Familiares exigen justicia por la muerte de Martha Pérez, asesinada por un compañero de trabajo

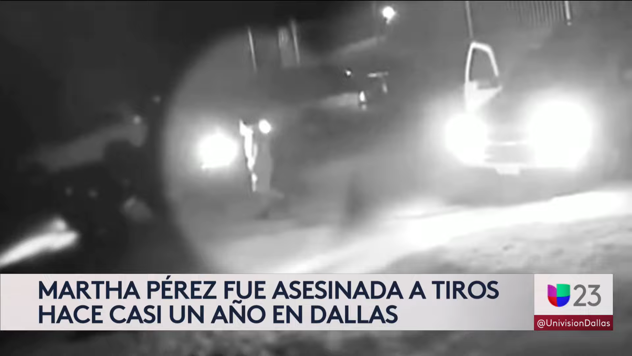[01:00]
Marta manejó huyendo a toda velocidad. Vecinos nos dicen que la mujer y su acompañante venían en esta dirección. Cuando ella perdió la conciencia por los balazos que ella había recibido, se estrelló contra este carro y su carro quedó volcado.
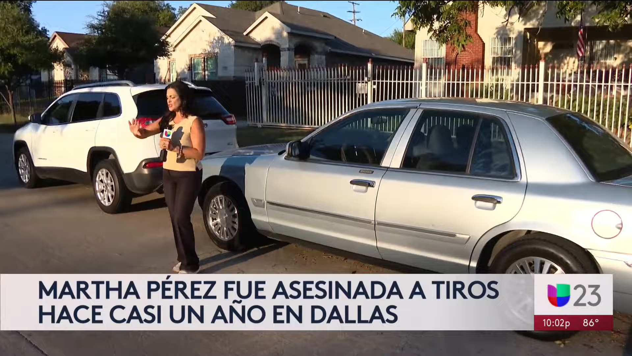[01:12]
Un vecino se encontró al agresor que llegó enseguida y lo miró a los ojos.
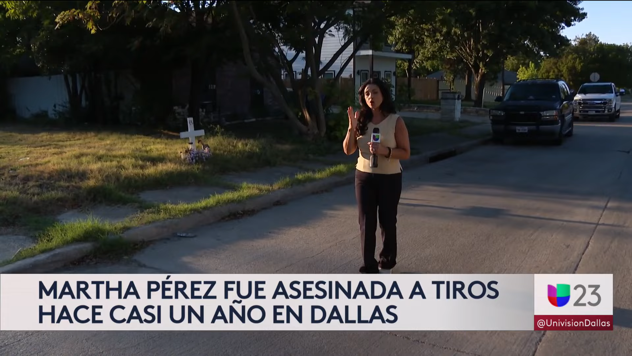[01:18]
Dice que en cuestión de segundos él se agachó para ver dónde estaba la mujer y le pegó cuatro balazos.
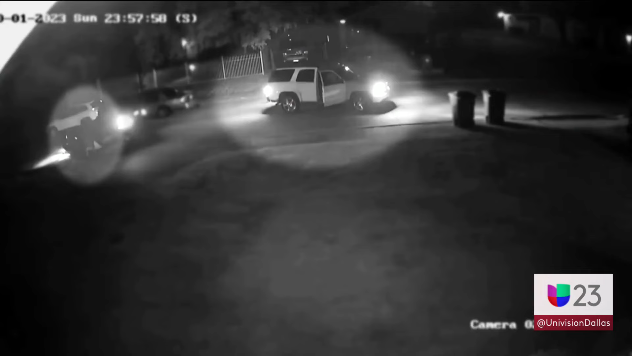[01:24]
Cámaras de seguridad grabaron cuando Hernández se bajó de su camioneta,
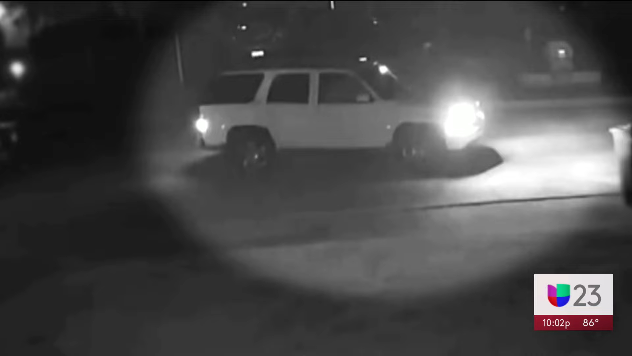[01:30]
dio varias vueltas al carro de Marta, se agacha y le ejecuta. Pero yo creo que estaba viva cuando él le disparó, porque si llegó y le disparó de esa manera es porque él vio que ella estaba viva.